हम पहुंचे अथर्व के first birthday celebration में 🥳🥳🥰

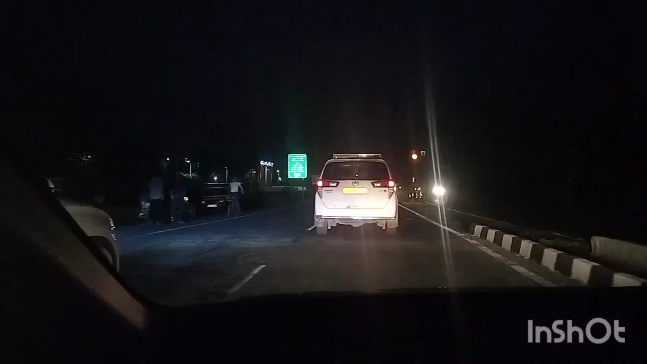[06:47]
और पहुँचते बिल्कुल हो गया था अंधेरा।
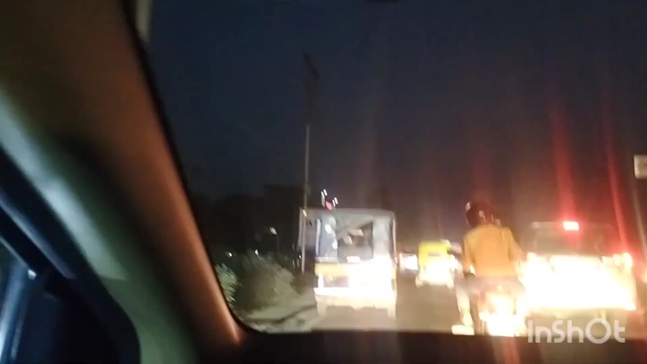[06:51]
हम फाइनली रुद्रपुर पहुँच चुके थे और
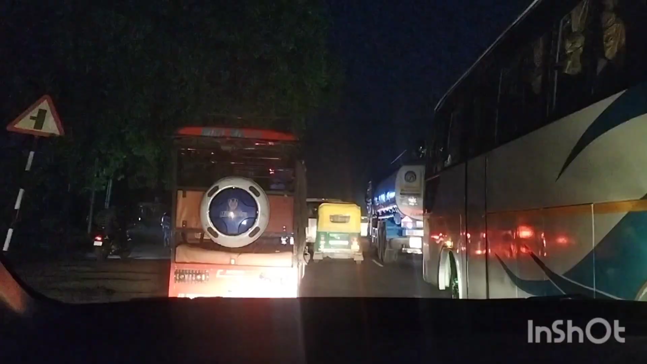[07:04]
तो इसलिए रश काफ़ी मिल गया था और हम लोग जाम में भी फंस गए थे और गाड़ियाँ काफ़ी रेंग के चल रही थी।
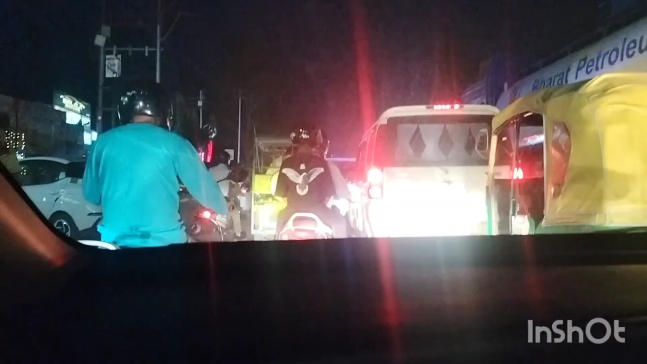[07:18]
बट ये था रिलीफ ये था कि धीरे धीरे गाड़ियाँ चल रही थी और हम लोग धीरे धीरे चल रहे थे।